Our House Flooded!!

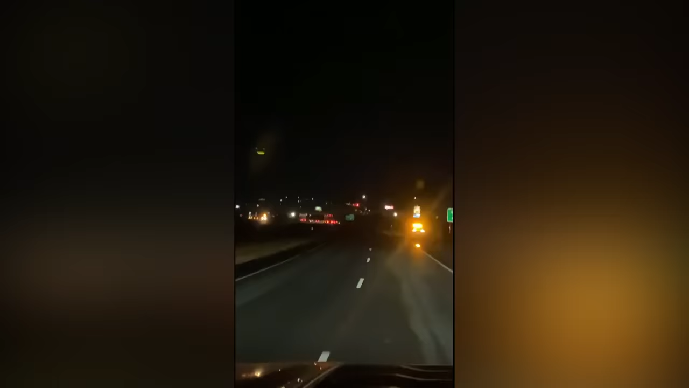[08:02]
There was a bunch of cars stalled out in it. We went around it. This is crazy. All the water's coming underneath, and there's tow trucks towing all these cars out that tried to go through. Oh, it's just mud everywhere. Tow trucks filled with other people's cars.